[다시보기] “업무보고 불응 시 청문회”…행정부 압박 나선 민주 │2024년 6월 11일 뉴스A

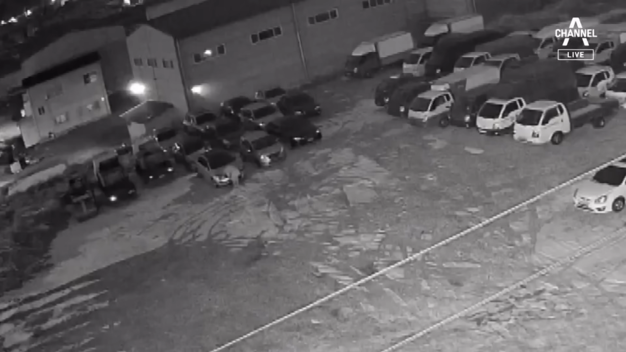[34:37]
컴컴한 새벽 시간, 줄지어 세워진 차량 사이를 남성 2명이 헤집고 다닙니다.
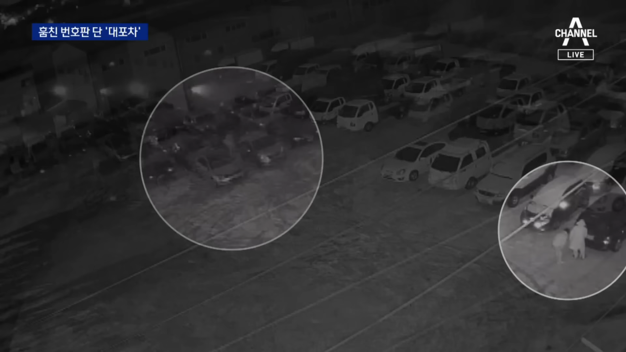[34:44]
잠시 한 차량 앞에서 허리를 숙인 채 번호판을 유심히 살피고 손전등을 비추며 작업을 하는 듯합니다. 잠시 뒤 남성들이 사라지고 차량에 달려있던 번호판은 사라졌습니다.
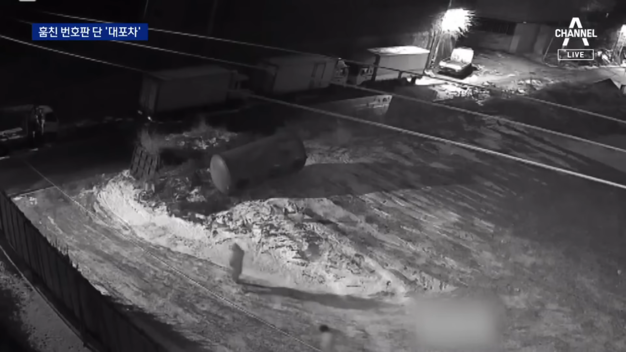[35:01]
이들은 중앙아시아 국가 출신 불법 체류자들로 지난 2022년 7월부터 올해 3월까지 경기 충남 지역의 폐차장을 돌며 등록이 말소된 번호판을 훔쳤습니다.